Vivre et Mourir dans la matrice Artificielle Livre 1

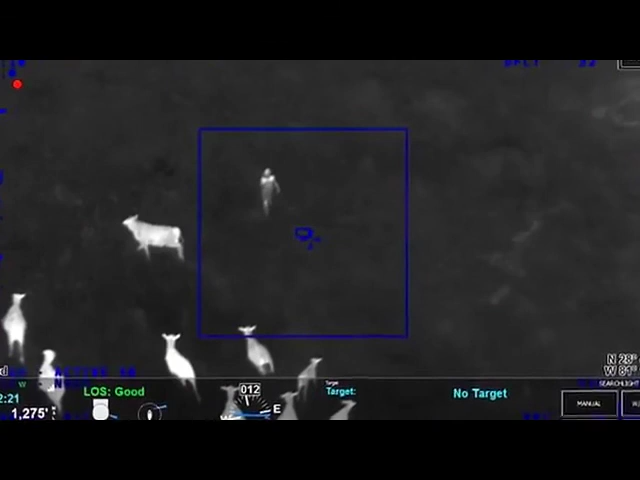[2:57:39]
Un simple programme de reconnaissance a pu permettre aux drones équipés de caméras à vision nocturne